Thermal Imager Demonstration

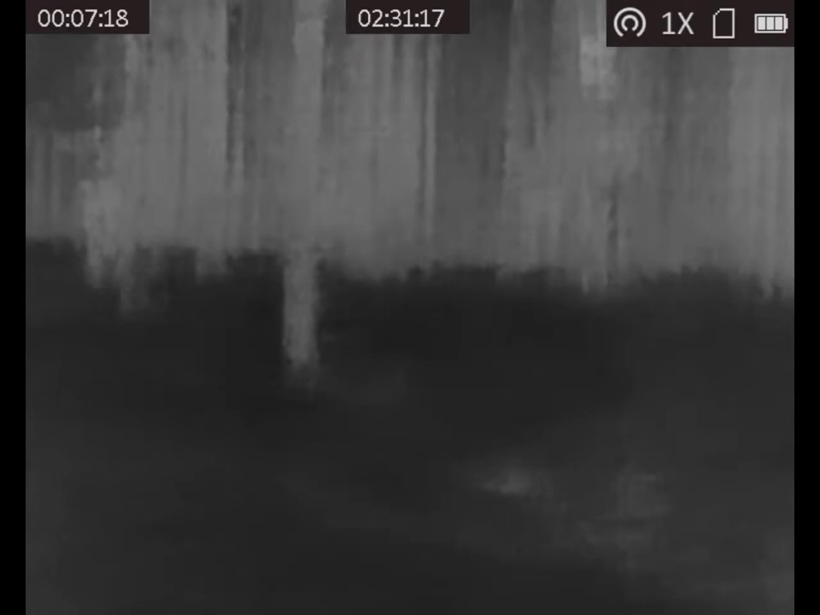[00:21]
And it's amazing the difference between a thermal imager and an infrared device.
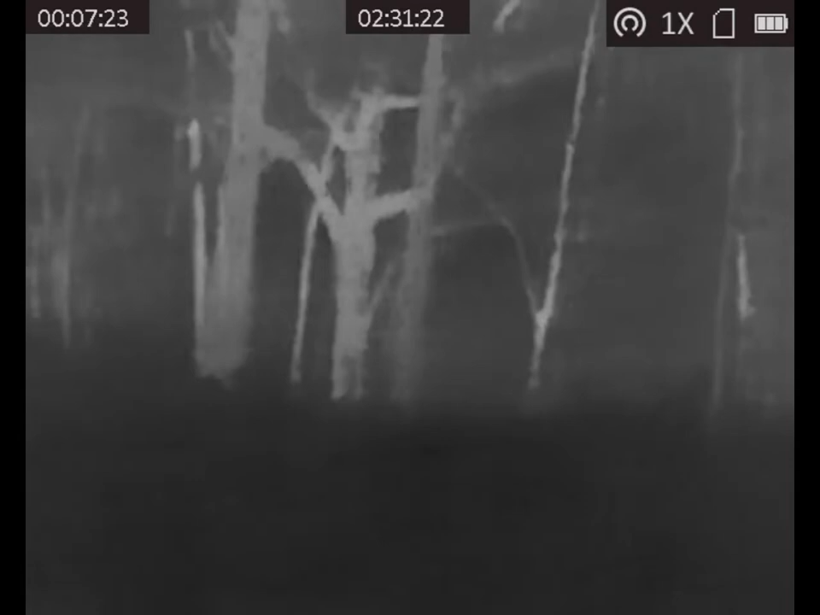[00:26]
Infrared also, on nights like this,
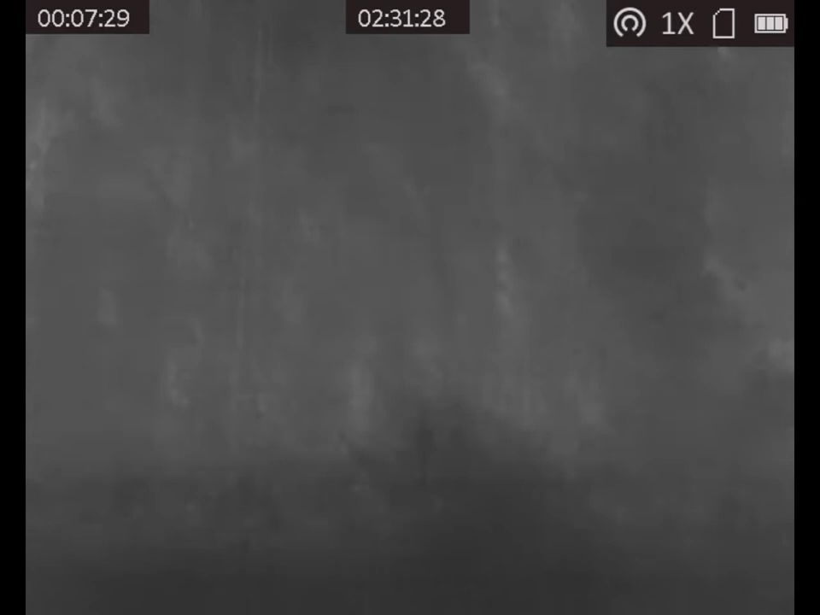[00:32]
you need to use an illuminator, which will illuminate the area with infrared.
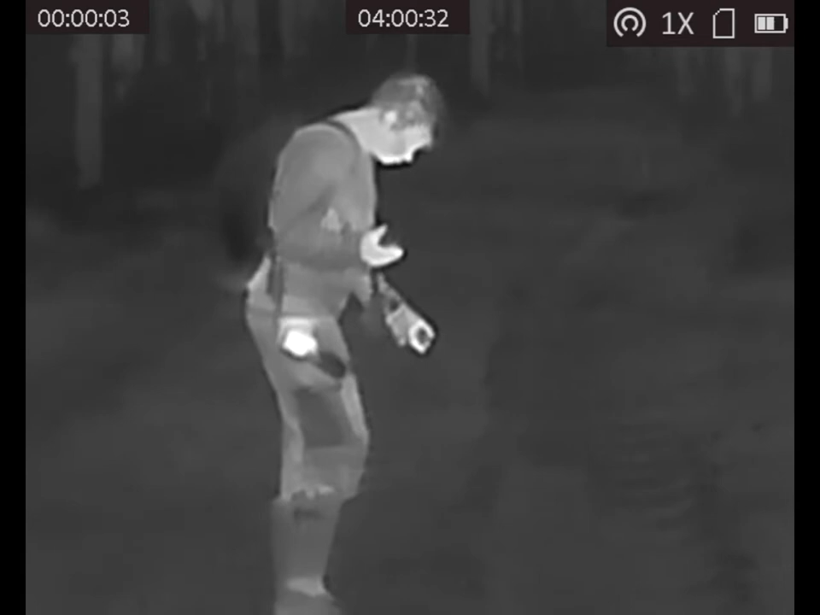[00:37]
I don't know if some of these animals can see infrared or not. However, the thermal imager is very passive.
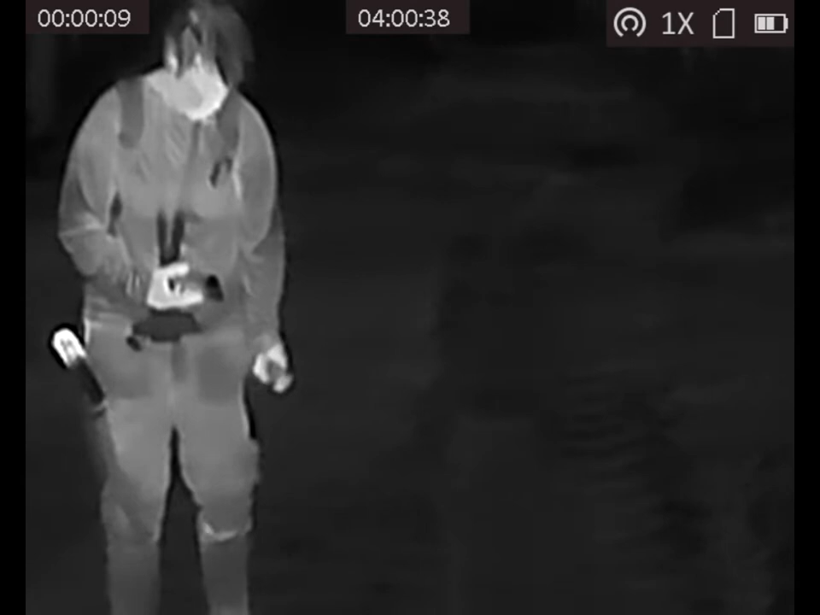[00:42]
It only receives information and converts it into thermal
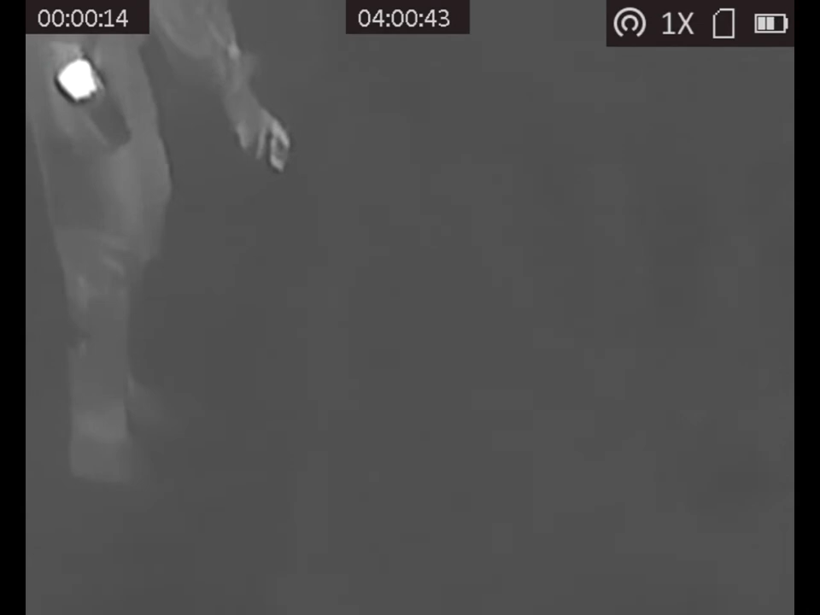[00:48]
information such as the video that we're seeing here.
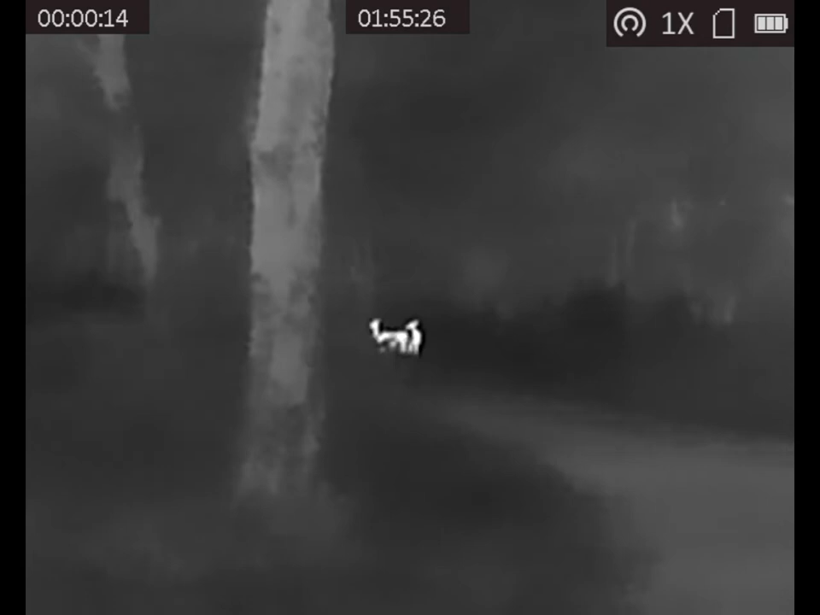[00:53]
Here are a few deer that we came up upon.
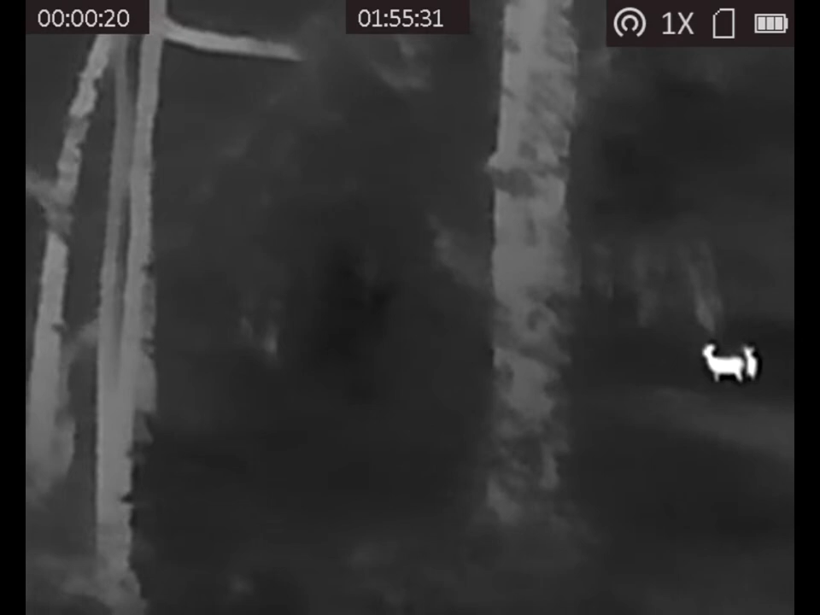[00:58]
They know something is up, but they're not sure what.
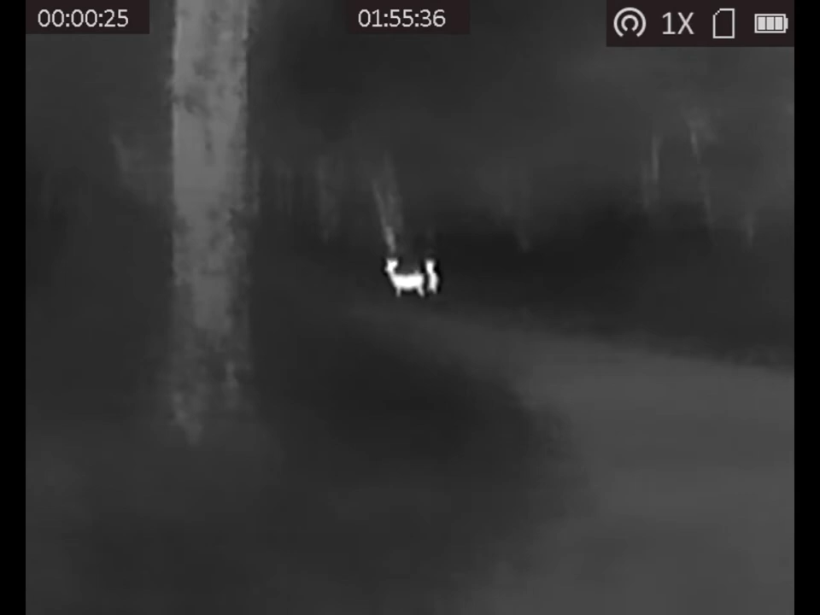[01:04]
I will also demonstrate different modes of the thermal imager.
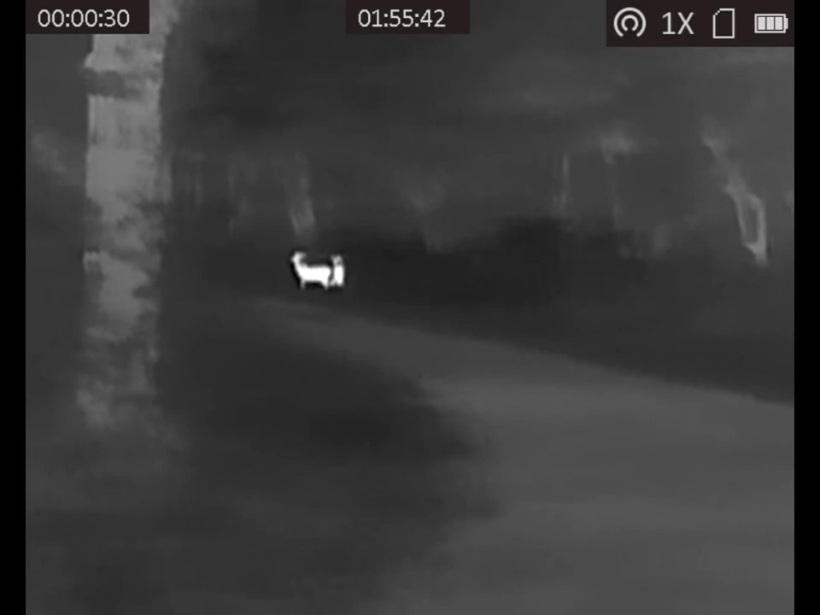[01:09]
You'll see them here in a second. This is black-hot.
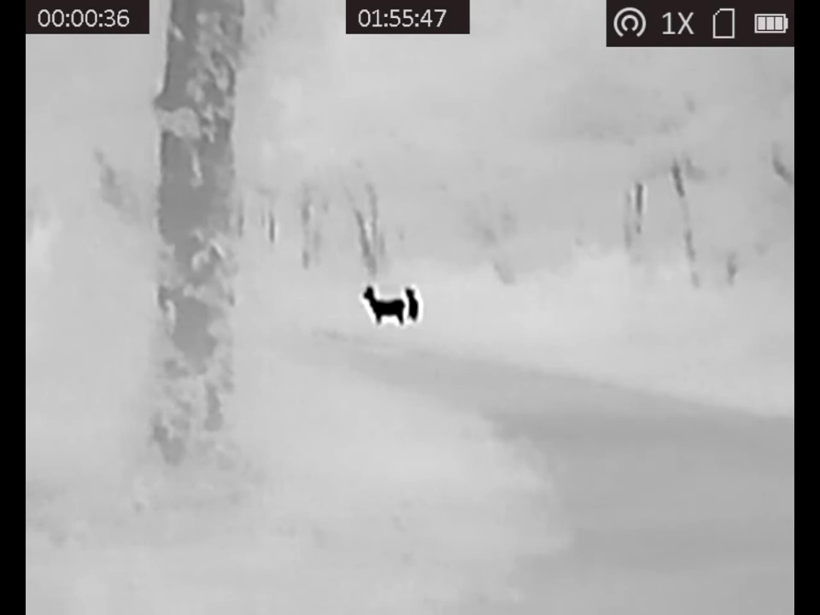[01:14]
Hot areas come up as black. This is fusion. You can see the outer area is a little bit different.
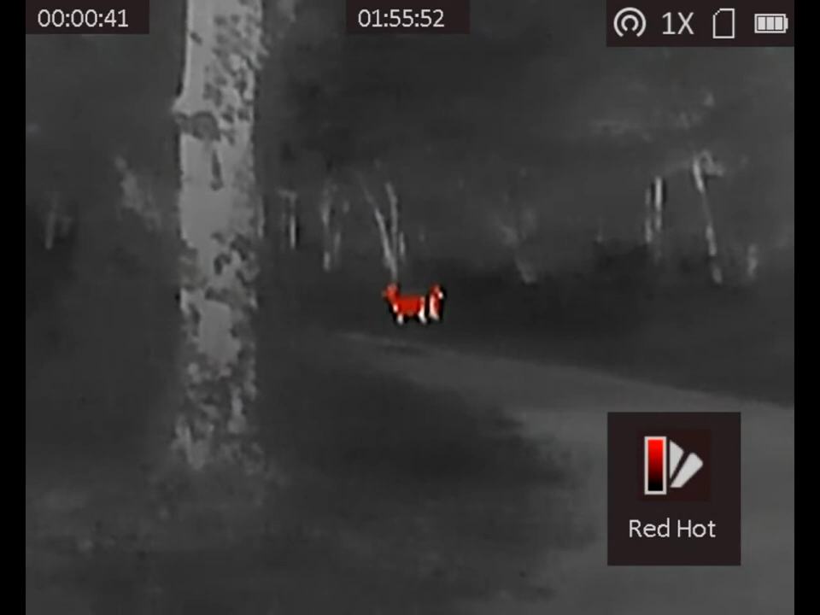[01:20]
And then red-hot, where the hottest area is red. And my favorite is white-hot.
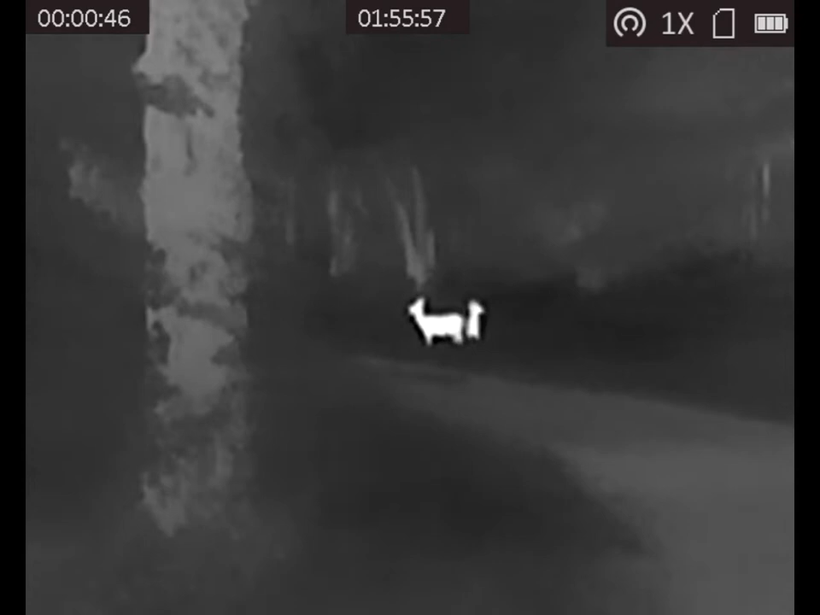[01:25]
Oh, by the way, this is 2x, 4x,
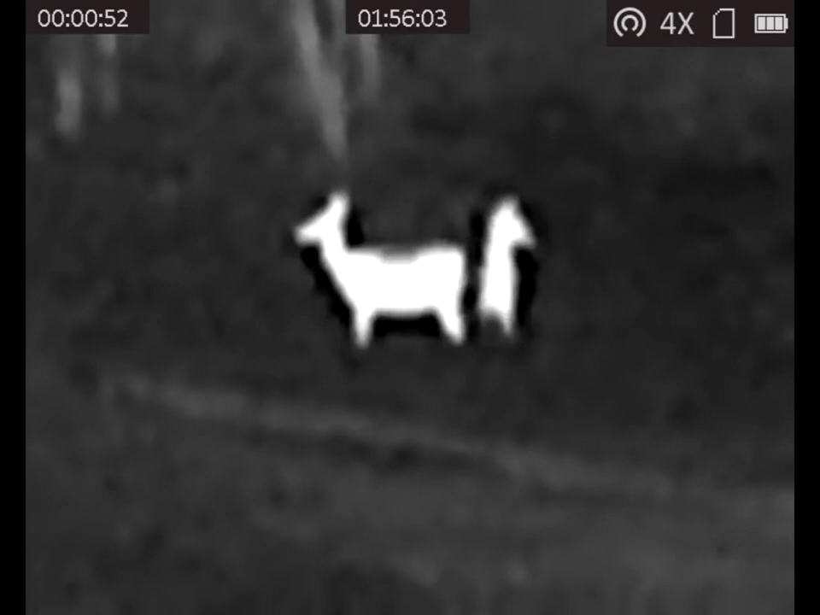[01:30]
and 8x. My favorite, of course, is 1x and 2x.
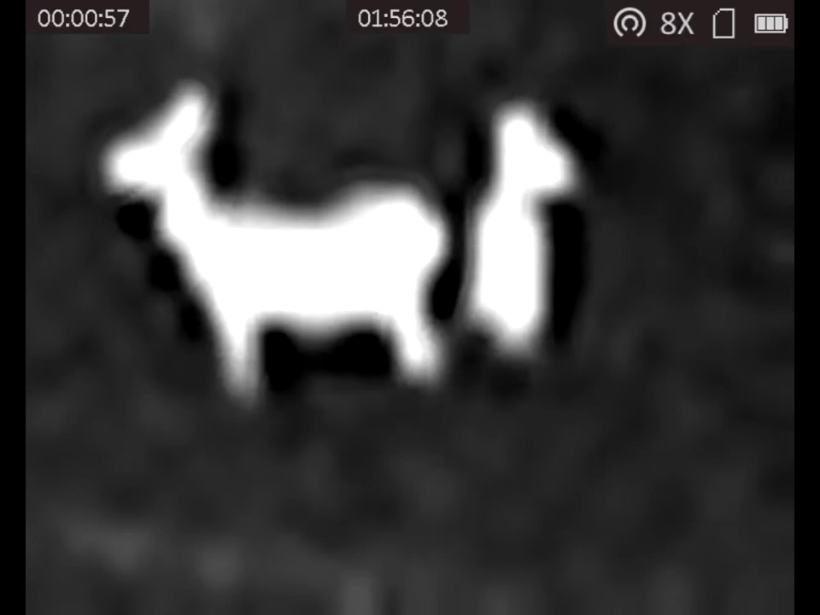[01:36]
You can identify the animal a lot easier than you can when you zoom in.
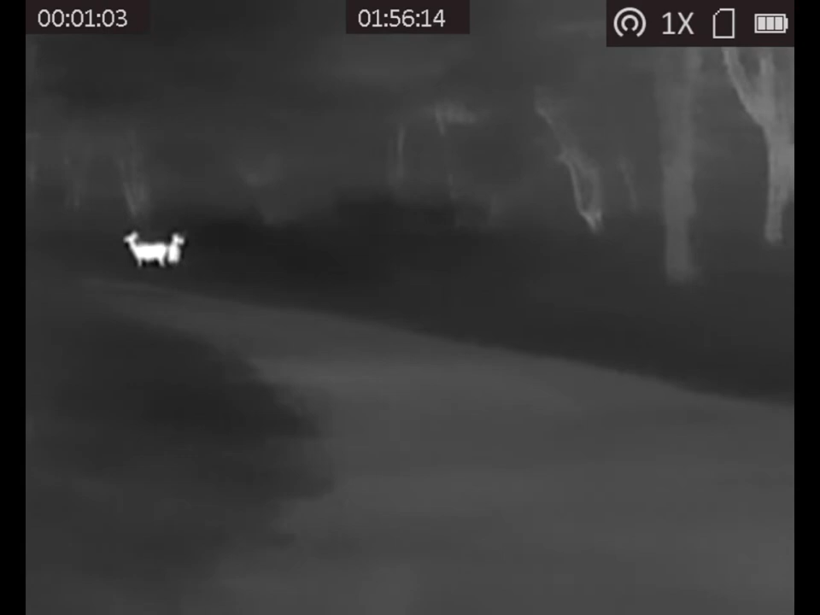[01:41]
Getting back to the white-hot.
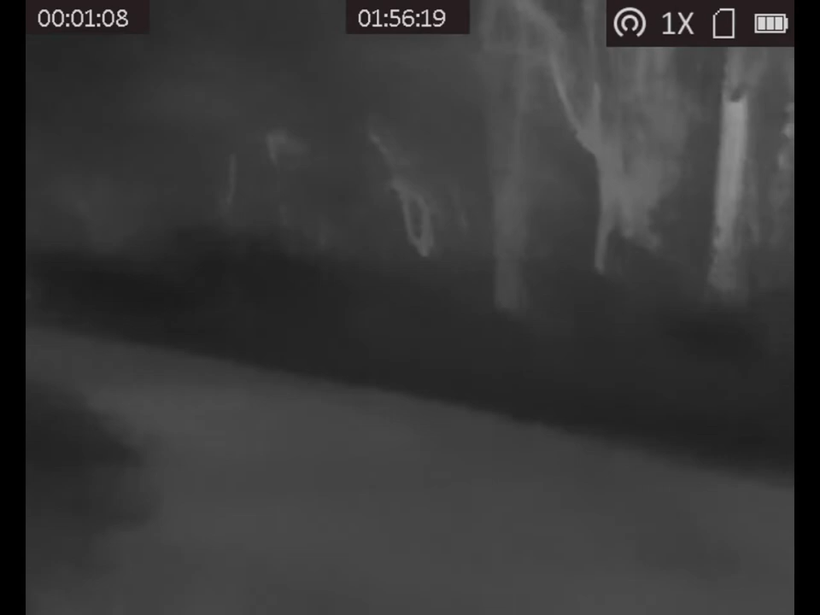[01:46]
The white-hot is my favorite because it makes the animals pop relative to the background. The contrast is much higher.
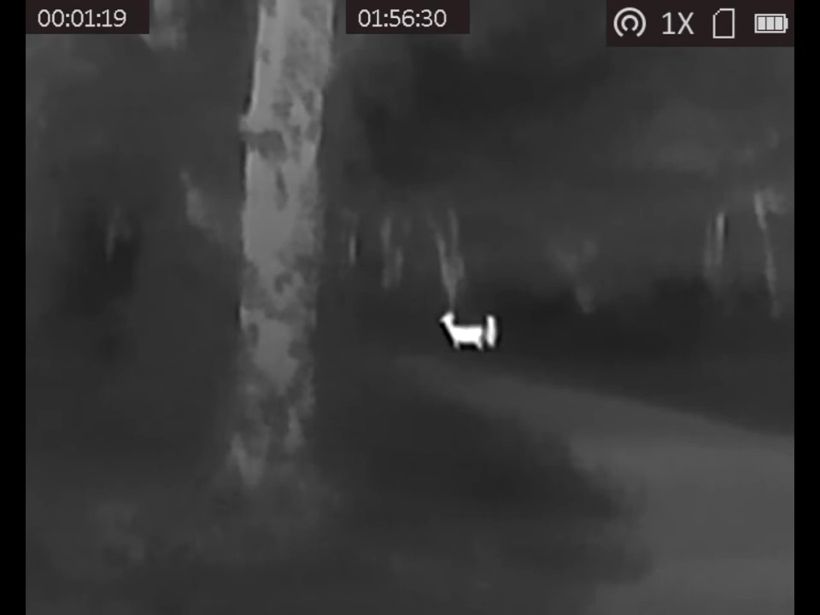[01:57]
I actually started walking up towards the deer.
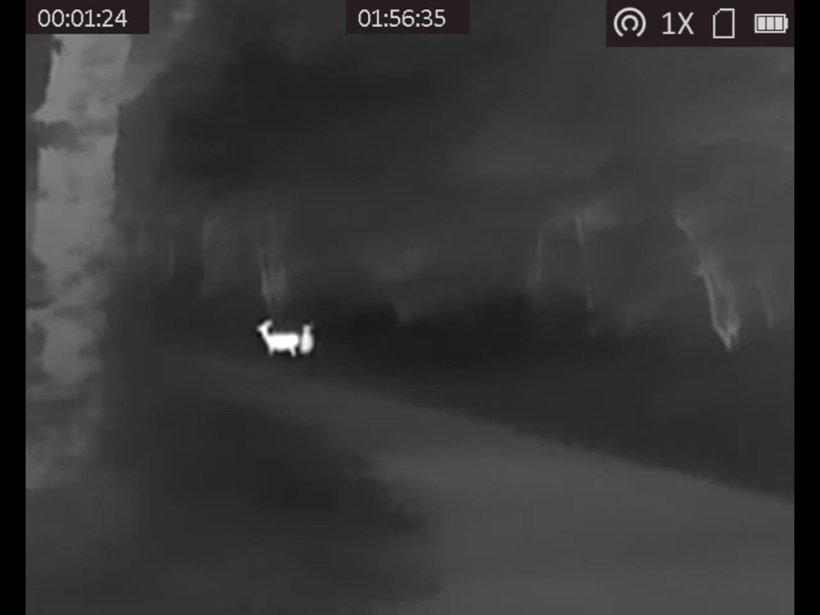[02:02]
You can see the shakiness of the video. They're looking at me, but they still don't know what I am.